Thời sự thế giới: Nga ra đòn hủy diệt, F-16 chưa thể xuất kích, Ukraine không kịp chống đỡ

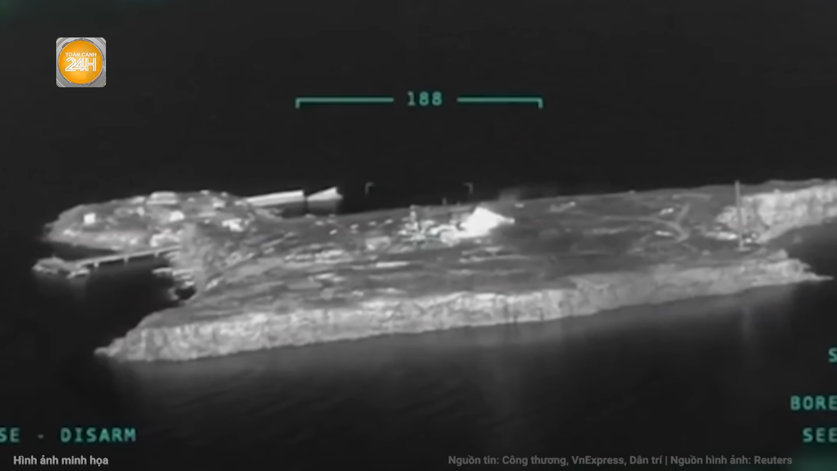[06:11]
Đảo rắn có diện tích khoảng 17 hectare và nằm cách cảng Odessa của Ukraine khoảng 35 km.
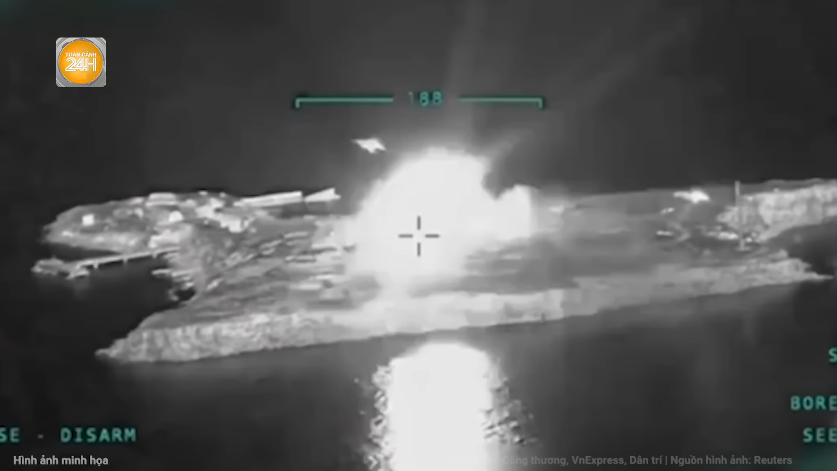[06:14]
Trước xung đột, khoảng 100 binh sĩ biên phòng Ukraine đồn trú trên đảo rắn.
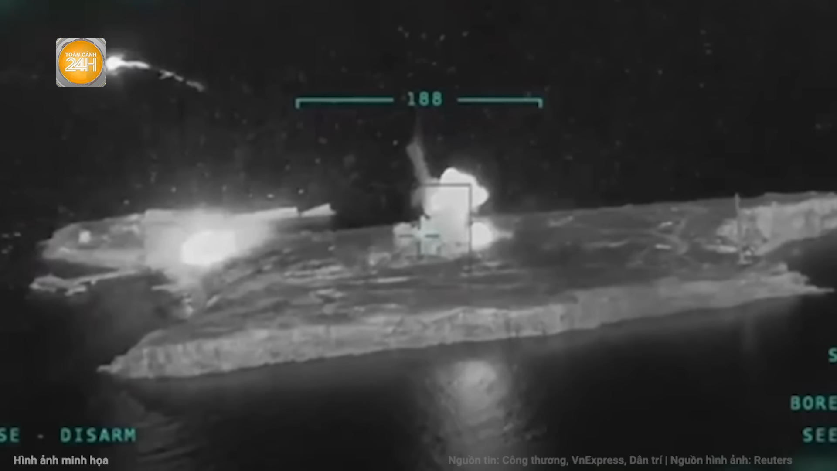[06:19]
Nga kiểm soát hòn đảo vài ngày sau khi chiến dự bùng phát. Hòn đảo có vị trí chiến lược vì an ngư các tuyến đường biển đến Odessa, càng chính ở biển đen của Ukraine. Ukraine đã sử dụng tên lửa diệt hạm tấn công tàu Moscow ngày 14 tháng 4 năm 2022,
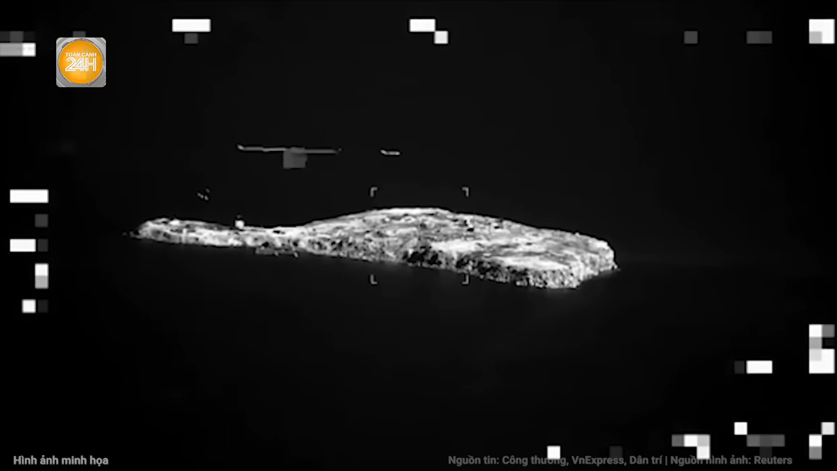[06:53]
Đoạn video bắt đầu bằng cảnh các vụ nổ ở khắp hòn đảo sau các cuộc không kích của Ukraine, trước khi quân đội của nước này đổ bộ lên đảo,
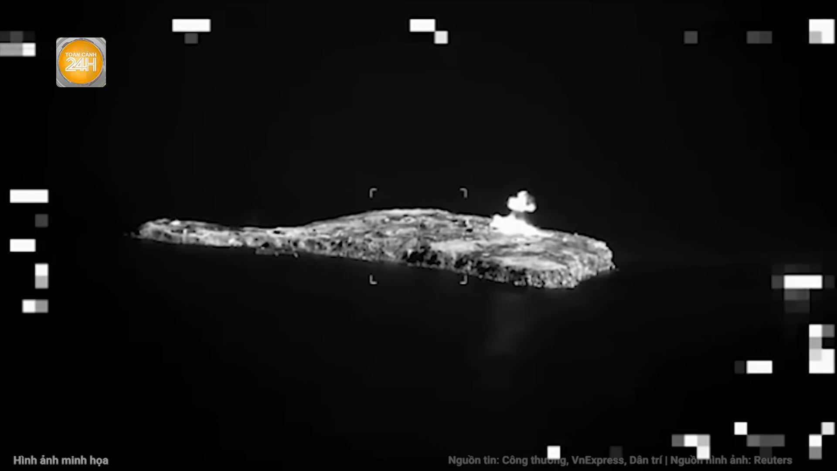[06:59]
bắn vào các mục tiêu và băng qua đống đổ nát đầy khói của các tòa nhà.
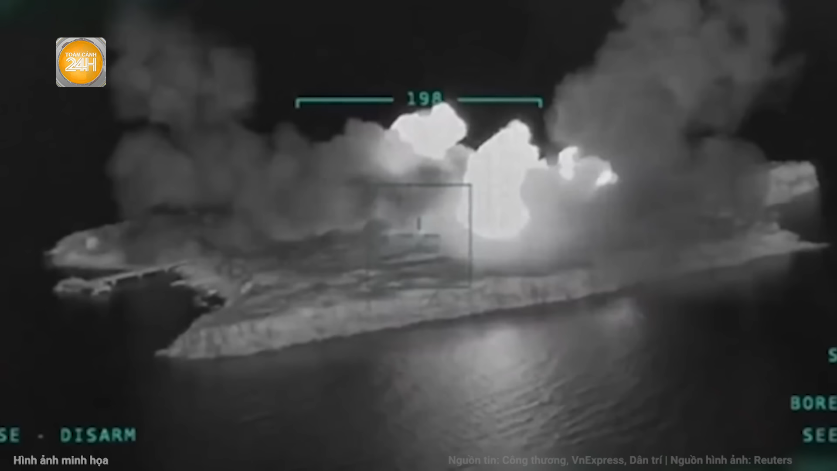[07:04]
Cơ quan an ninh Ukraine, SBU, mô tả cuộc đột kích phản công là một chiến dịch độc đá và cực kỳ quan trọng, bắt đầu sự dịch chuyển dân dân của đối thủ khỏi biển đen.